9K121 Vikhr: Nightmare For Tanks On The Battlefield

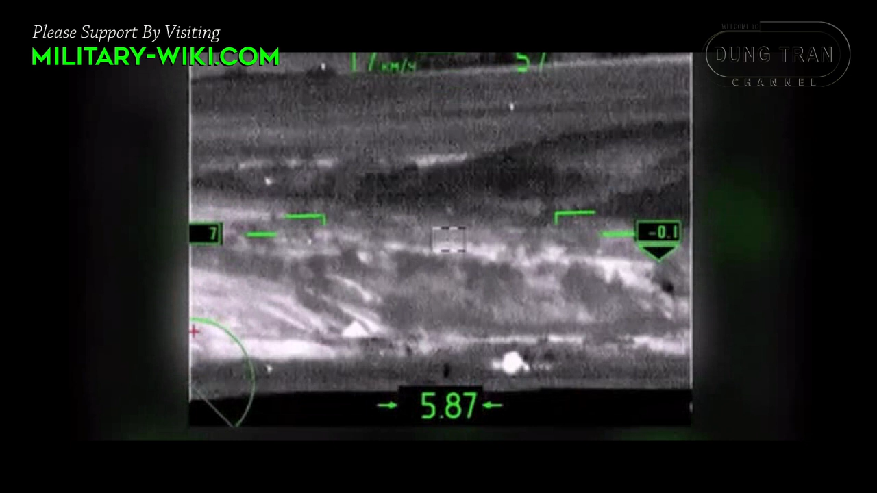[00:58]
According to experts, the video shows that the vehicle air-large missile system was used to paralyze enemy armor.